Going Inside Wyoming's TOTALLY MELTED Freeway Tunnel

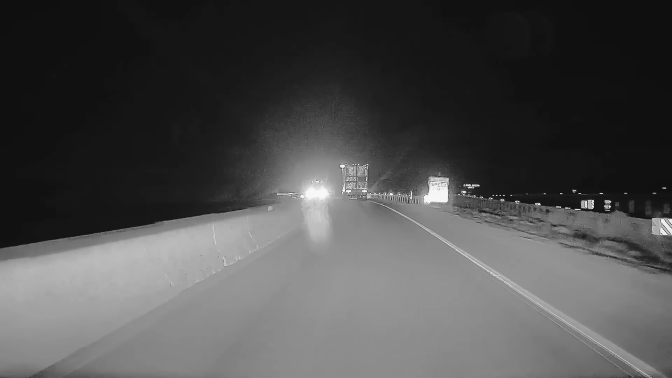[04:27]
A guy like me that's in a car, those lights are shining right into my face.